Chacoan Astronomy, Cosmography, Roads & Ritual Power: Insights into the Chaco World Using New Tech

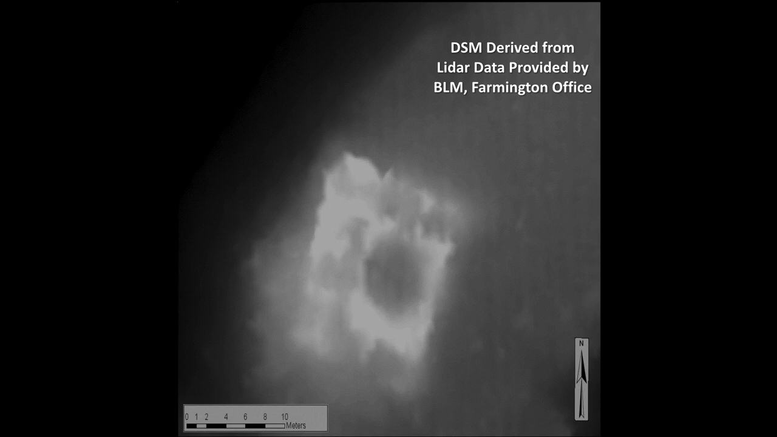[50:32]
You can see in 3D the light is higher and the dark is lower. That's the structure for motion photogrammetry. Not only can you see the walls, but you can map them.
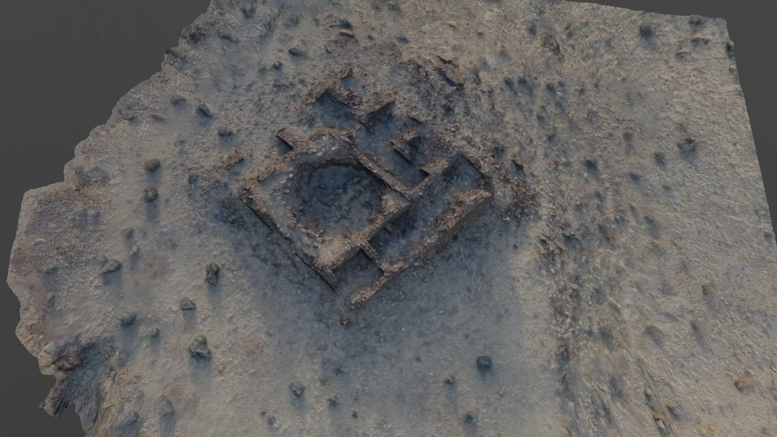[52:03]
You can see the road here, where it comes through the opening in the gate. Oh, yeah. The Kiva, as we move in here,
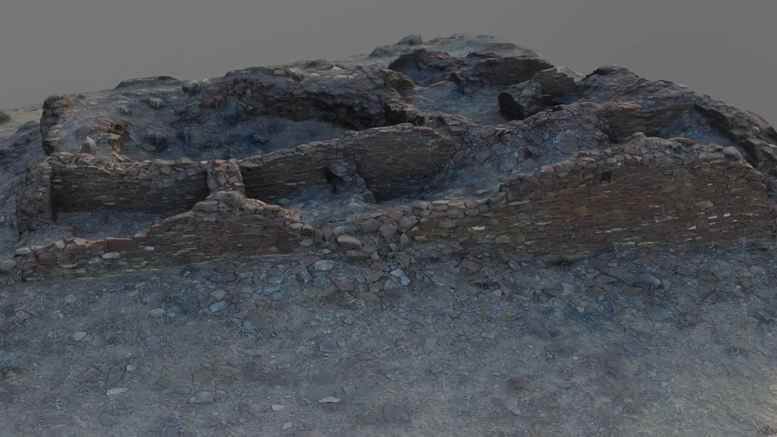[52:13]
there's that little platform or that little structure that sits just outside of the building. And it looks as if this was actually truncated. It's not a square corner, but it has a flat spot across there.
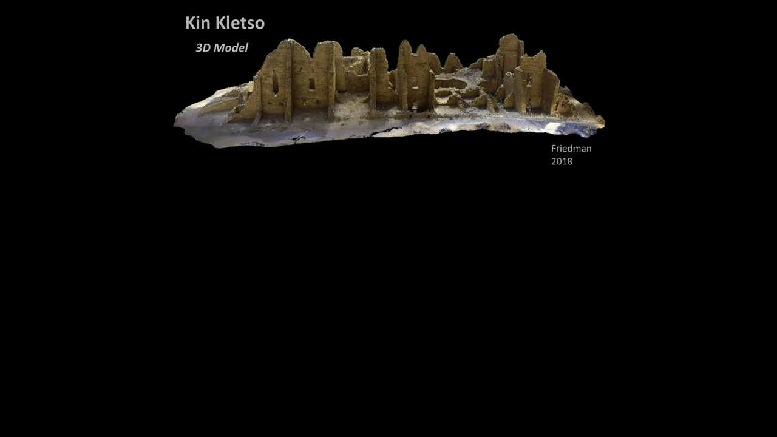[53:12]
King Quetzo, another 3D model, just an example of what you can do with this. So this is one person, me, creating a 3D model of King Quetzo. And that's the map.
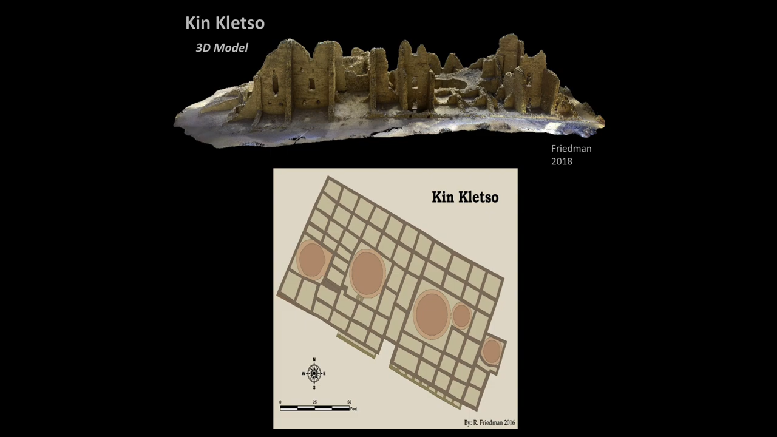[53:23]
The purpose here is to create that. Here we've got Pueblo Bonito. These are all at the same scale.